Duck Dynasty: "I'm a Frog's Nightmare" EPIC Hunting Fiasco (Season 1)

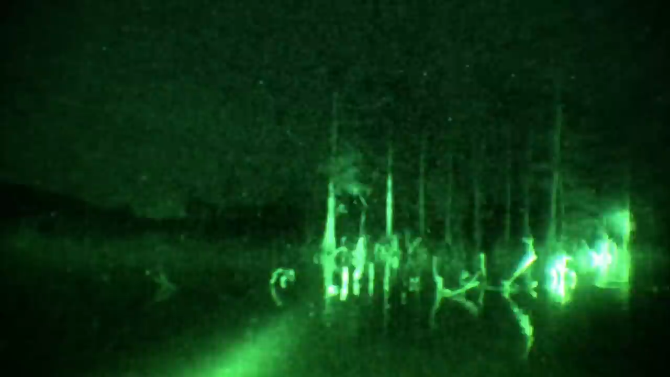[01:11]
Watch for gators, Jase. This place is full of them. I've already seen 10 gators I didn't even tell you all about.
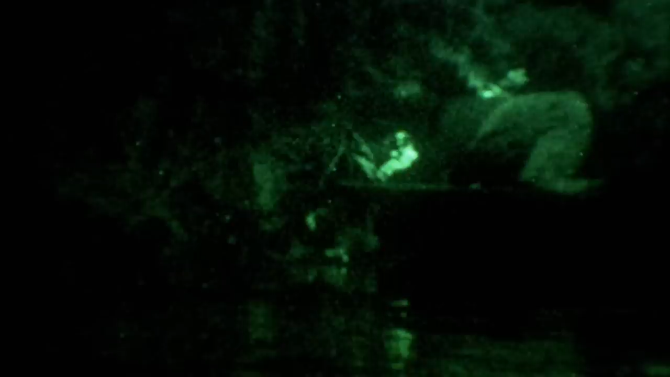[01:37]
Oh, coming in hot. I see him. Get him? Yeah, I got him. Man, I got hit my head.
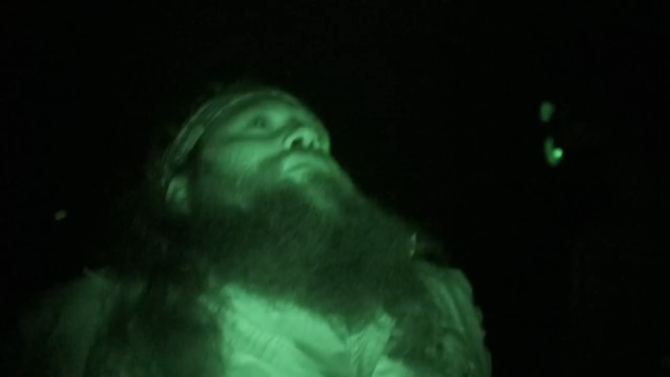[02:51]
We've got a $100,000 order to do tomorrow, and all Jace wants to do is catch one more frog.
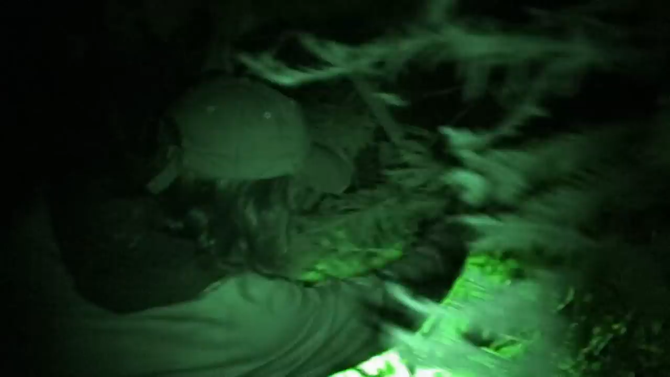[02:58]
Keep your eye peeled. Oh, snake, will it?
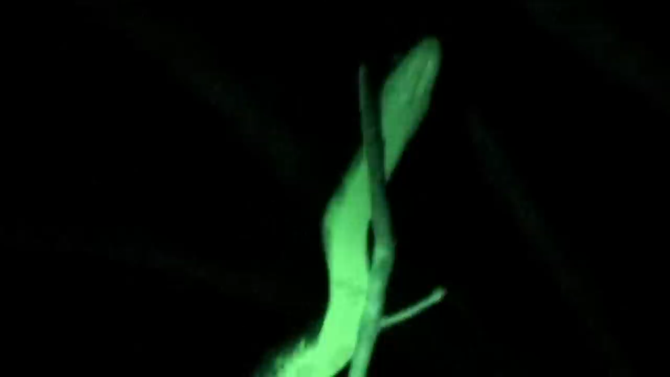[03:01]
Hey, snake. Oh!
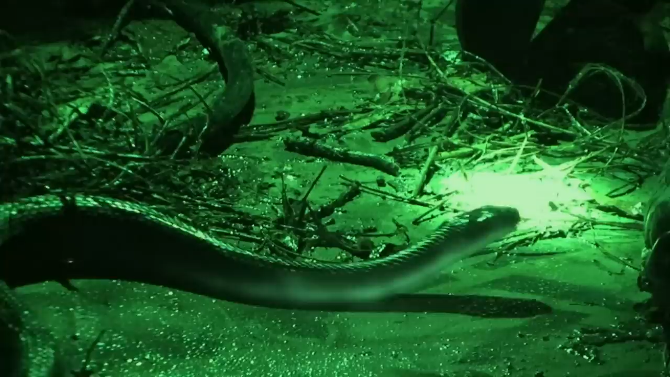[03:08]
Willie, what are you doing out there? What kind of snake is that?
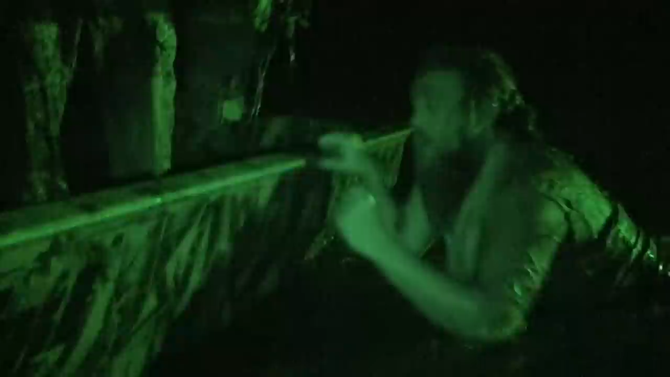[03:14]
That's a rat snake, man. It's not that I was scared of that snake. I just didn't know what kind of snake it was. I mean, if it's poisonous, I'm getting out of the boat.
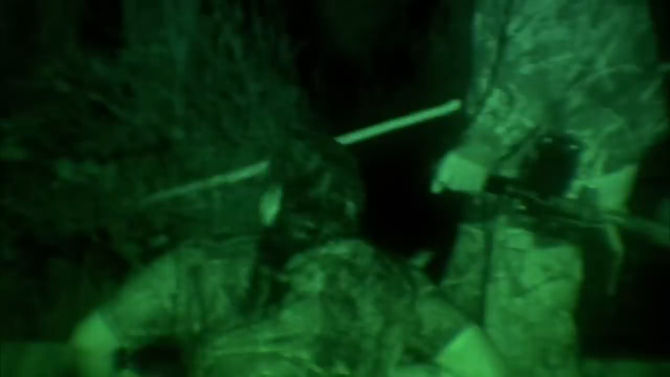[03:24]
That's one of them dog-gum water mosses. These are all right. Oh! Hey, he's back in the boat.